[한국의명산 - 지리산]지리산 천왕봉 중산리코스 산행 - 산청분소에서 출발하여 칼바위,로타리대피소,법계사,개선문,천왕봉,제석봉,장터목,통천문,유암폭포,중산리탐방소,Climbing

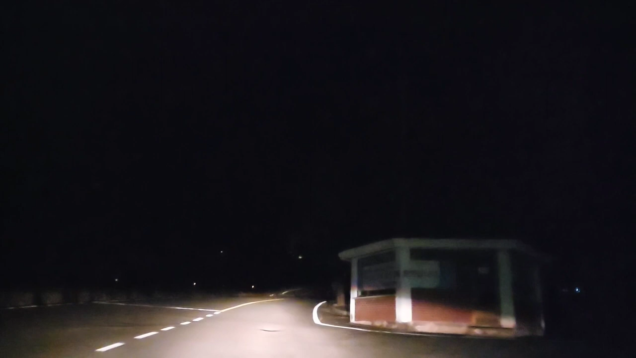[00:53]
조금 있으면 어둠이 내릴 것이고 이곳에서 잠시 차박을 하고 아침에 출발할 예정입니다.
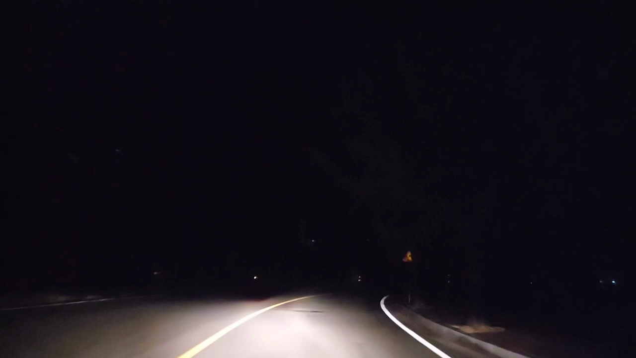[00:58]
이제 중산리 주차장에 거의 도착을 하였습니다.
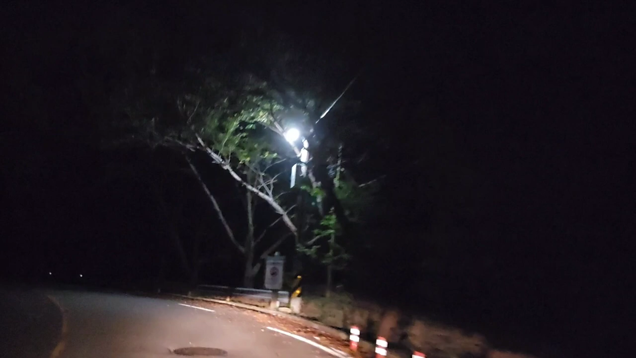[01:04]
이번 지리산 등반 코어선은 지리산 중산리 산청 분소에서 출발을 해서 칼바위를 지나 로타리 대피소까지 갑니다. 대피소에서 법괴사를 들렸다가 괴선문을 통과합니다. 그리고 고사목 지대를 잠시 지나서 천왕봉까지 도착합니다. 민족의 영상 천왕봉에서 제석봉으로 내려가서 고사목 지대를 다시 지나서 세석대피소 장터목으로 가서 중산리 계곡을 거칩니다.